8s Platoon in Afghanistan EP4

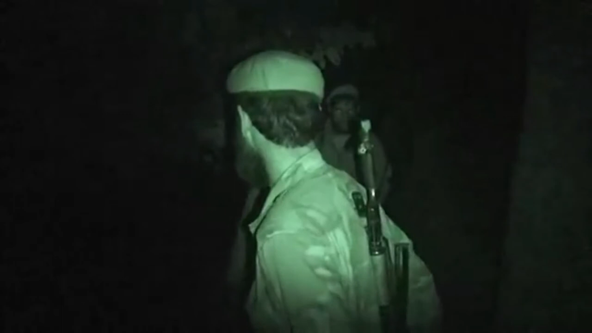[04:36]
The ANA send men out after the Taliban. A brave move by the Afghans, but it means the Canadians can't shoot.
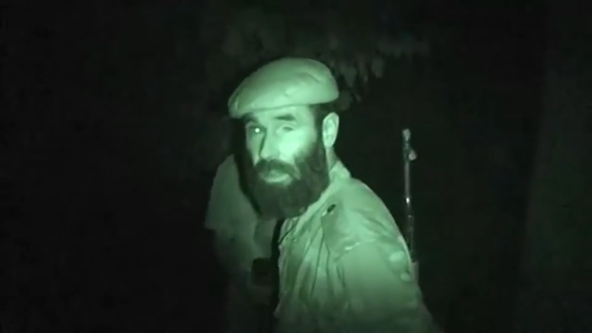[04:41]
Even at moving targets.
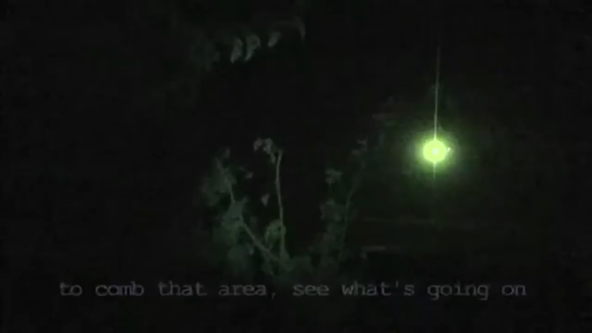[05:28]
So that's the flares of the Americans? Yes.
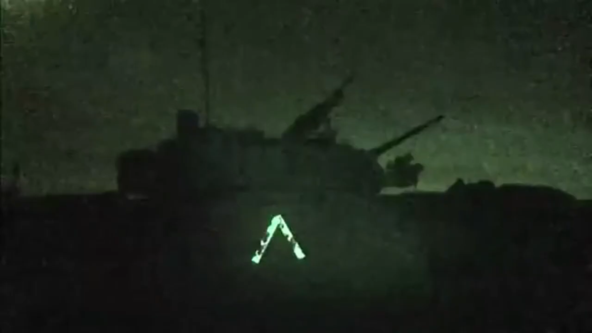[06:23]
another show of force pushing the intruders away.